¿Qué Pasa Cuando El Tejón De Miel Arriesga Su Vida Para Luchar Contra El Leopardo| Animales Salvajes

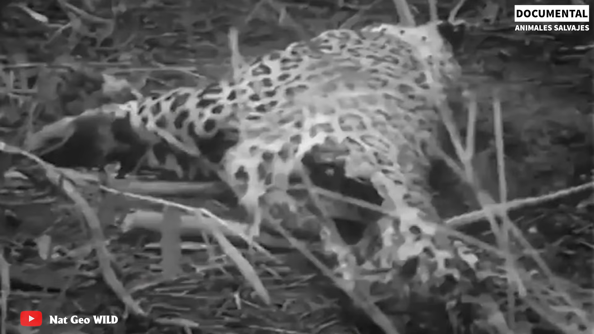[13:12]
El ataque se produjo tan repentinamente que el leopardo no tuvo tiempo de reaccionar y murió.